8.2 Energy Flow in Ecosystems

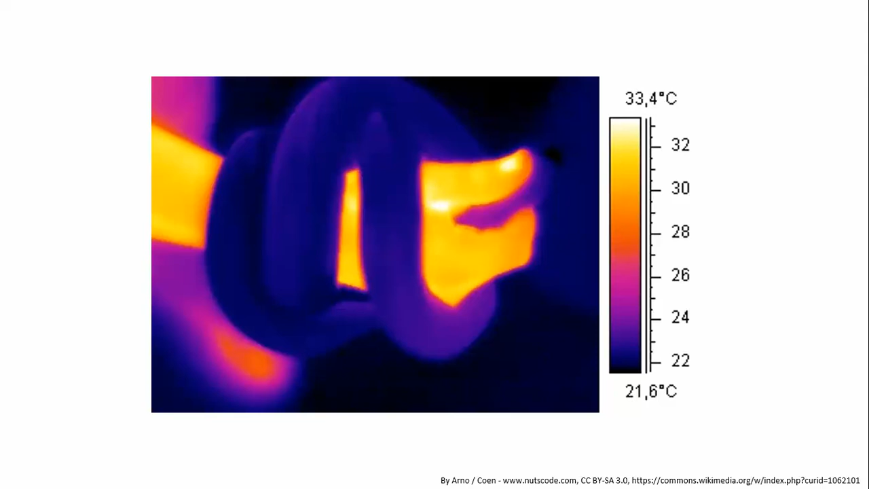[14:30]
On screen: scale top 33.4°C, scale bottom 21.6°C
It's not much warmer than the environment. Now, this snake was probably just picked up by this person because, over time, what will happen is this snake will start to absorb some heat from the person. The person won't change body temperature, but the snake probably will. Like, if any of you guys have met Ms. Grudato's snake, her snake likes me.